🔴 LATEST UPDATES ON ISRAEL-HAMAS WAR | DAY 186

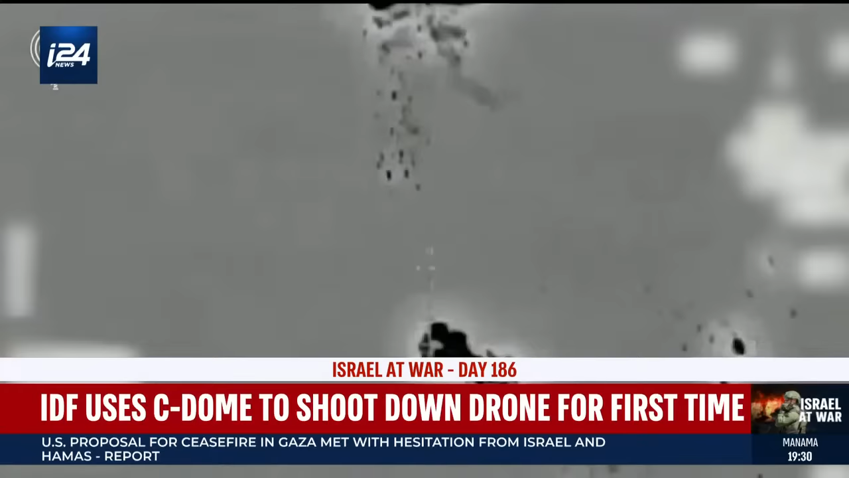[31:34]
The drone was intercepted by a new system, the Sea Dome. Launched from the Israeli Navy Sa'ar 6-class Corvette missile ship.
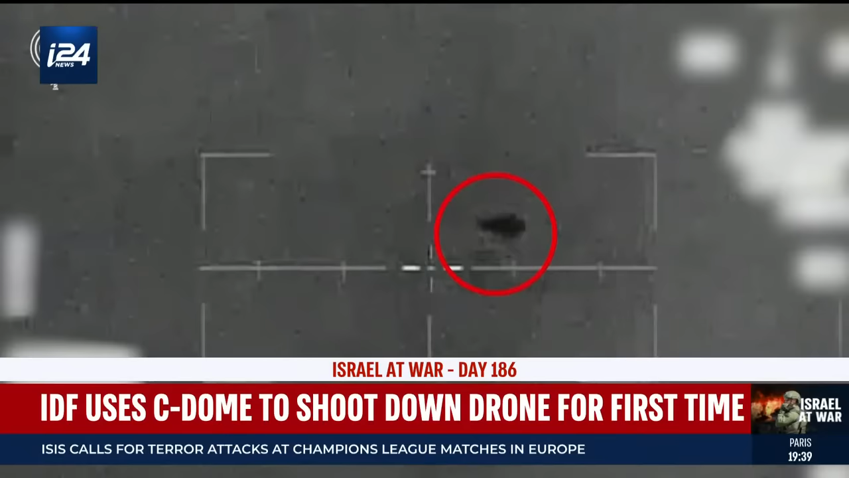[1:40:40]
which was approaching Israel's southern city of Eilat, was successfully downed by the Israeli Defense Forces over the Red Sea. The drone was intercepted by a new system, the Sea Dome, launched from the Israeli Navy Sa'ar 6-class Corvette missile ship.